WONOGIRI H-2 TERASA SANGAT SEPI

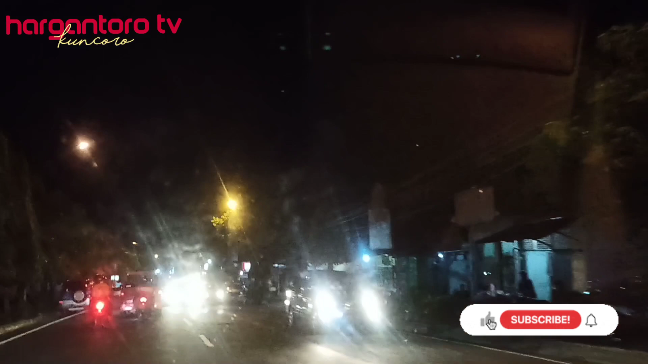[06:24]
Saat ini kami berada di batas kota arah ke selatan. Terpantau situasi sangat lengang. Tidak terasa kalau sudah mau lebaran seperti hari-hari biasa. Sampai di pertigaan lampu merah.
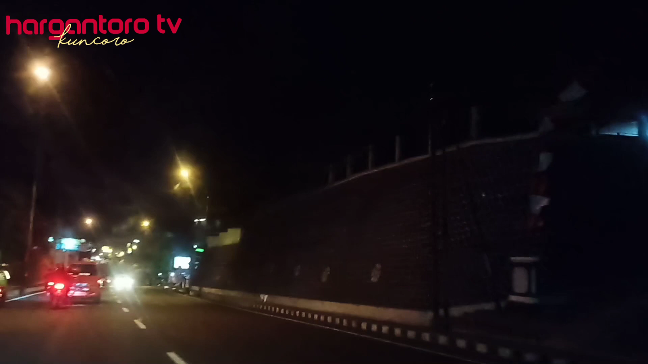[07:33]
lebaran di tahun ini pemerintah membuat kebijakan yang tidak populer, yaitu para perantau dalam mudik untuk menghindari penyebaran virus COVID-19 mana saat ini masih ada di sekitar kita.
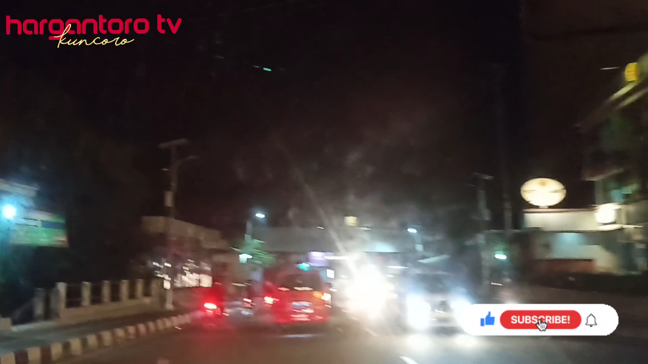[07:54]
Saat ini kami sudah melewati rel sepur. Nah, di sini ada
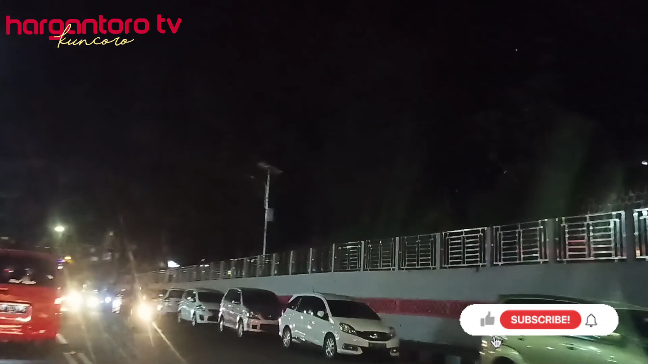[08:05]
tidak ada keramaian, hanya mobil berjajar parkir. Ini habis buka bersama di Padi Resto. Mendekati perempatan Punten, situasi
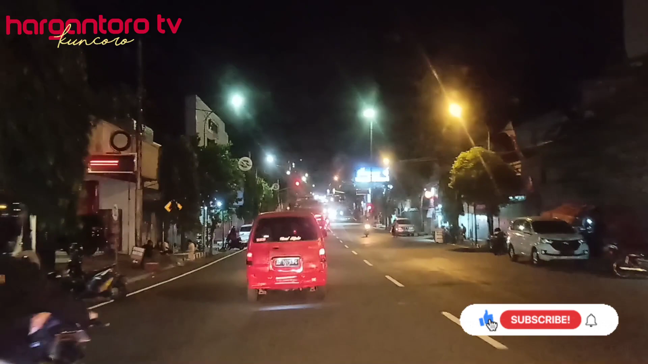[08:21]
lancar seperti biasa
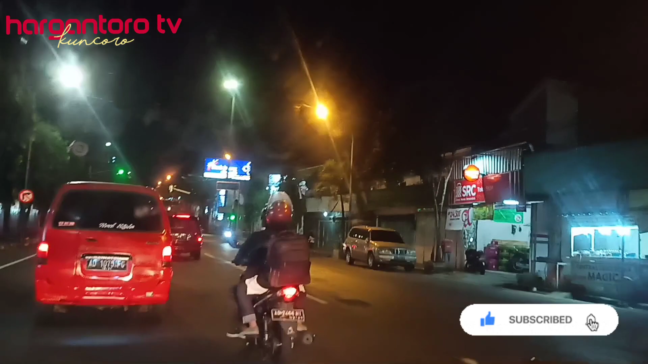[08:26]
di lampu merah, hanya ada antrian sekitar mobil 5-10 di perempatan Punten. Arah selatan juga lancar, arah ke timur juga lancar.
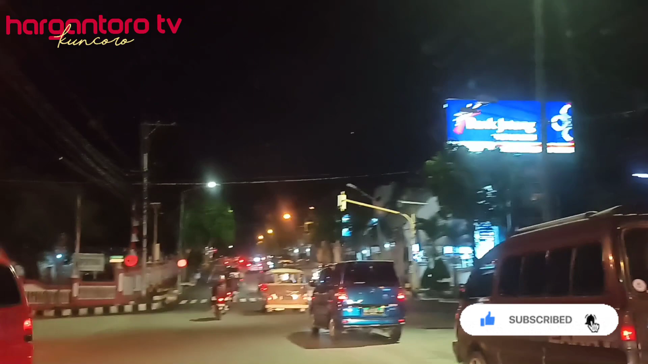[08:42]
Kita melikut belok ke arah timur.
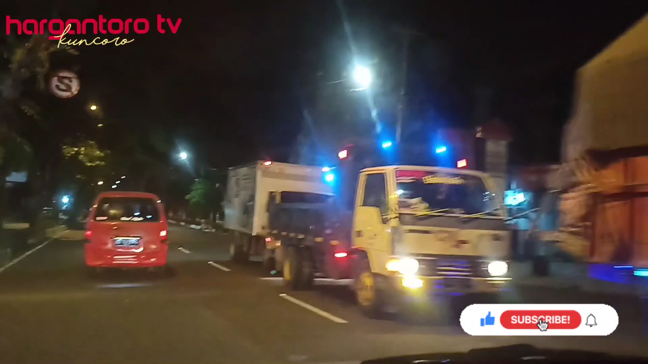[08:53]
Kendaraan didominasi mobil box
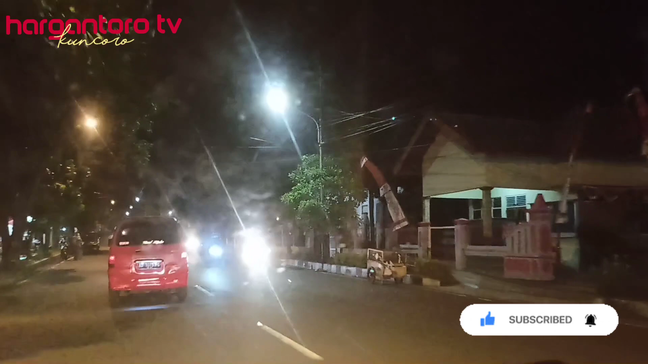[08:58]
yang akan ke arah Solo. Di sekitar Patung Soekarno juga terlihat sangat lengang, sepi.